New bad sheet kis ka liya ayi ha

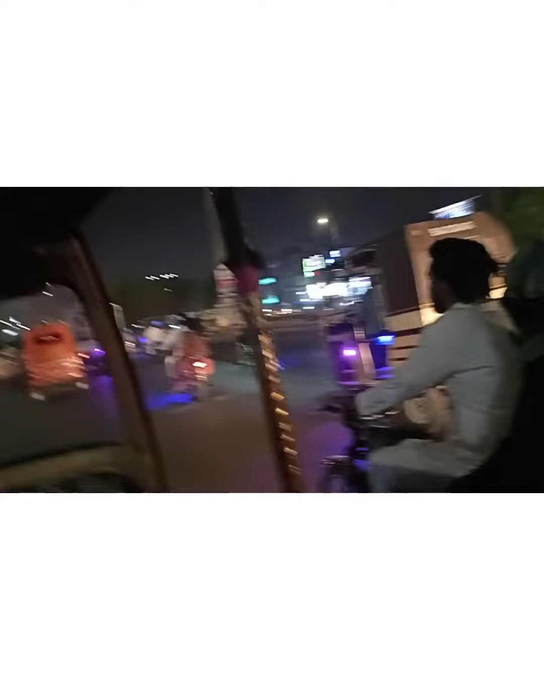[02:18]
ہم لوگ بہاں نکلے ہیں اور جب بہت
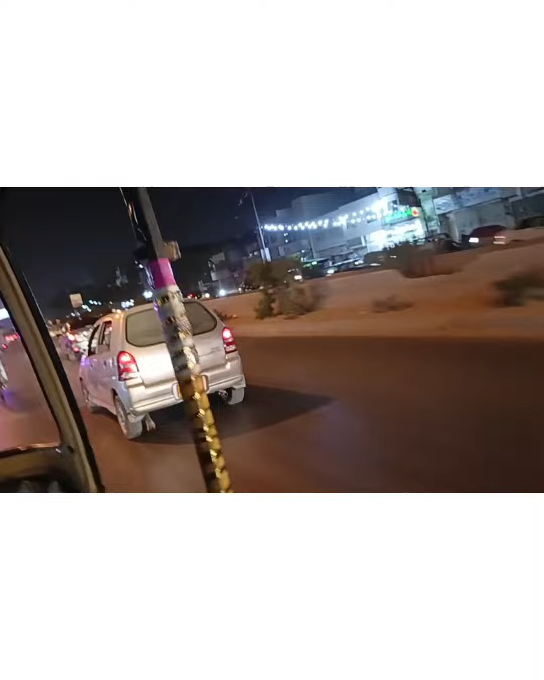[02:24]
زیادہ ٹرافک ہو رہا تھا رات کے ٹائم ہم لوگ رکھشے میں گئے تھے ہم سب گئے تھے ایسان کے اینڈ کے